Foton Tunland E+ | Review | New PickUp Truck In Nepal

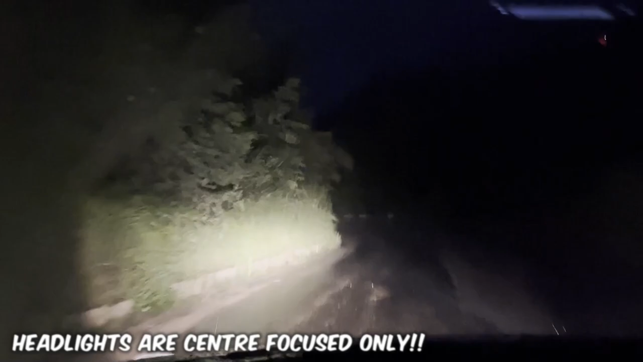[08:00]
गाडीलाई टर्न गर्दा लाइट सेन्टर फोकस मात्र थियो, गाडी मोड्दा लाइट पनि बेन्ड हुने भएको भए इट वुड बी अझै बेटर. तर त्यस्तो चाहिँ यो गाडीमा थिएन, त्यही कारणले यो पक्ष चाहिँ यसमा कमजोरीको पाटो लाग्यो.